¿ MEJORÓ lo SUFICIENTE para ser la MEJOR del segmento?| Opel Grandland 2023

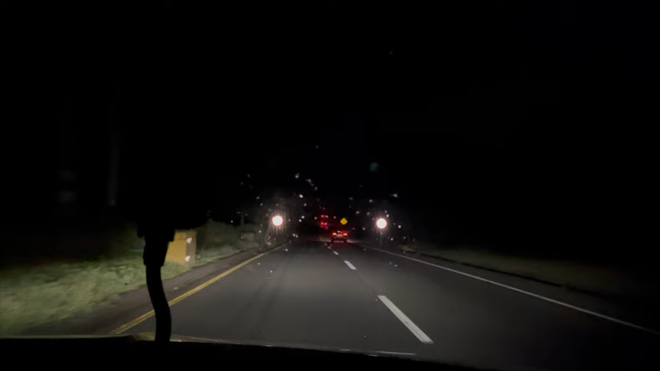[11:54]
de bienvenida de salida y el hecho de que si en carretera llevamos un carro en la parte del frente nos muestra ese cajoncito con las luces apagadas para que la persona del frente no se moleste pero nosotros sí podamos ver la demás panorámica realmente funcionan muy bien y en este segmento es la
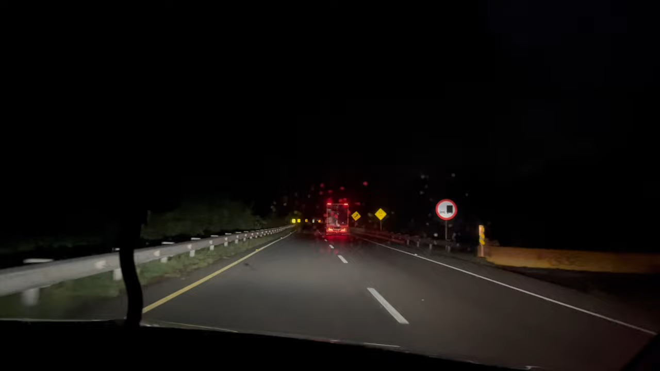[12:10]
primera vez que lo veo generalmente era más para segmentos mucho más altos ya lo habíamos visto en la BMW iX3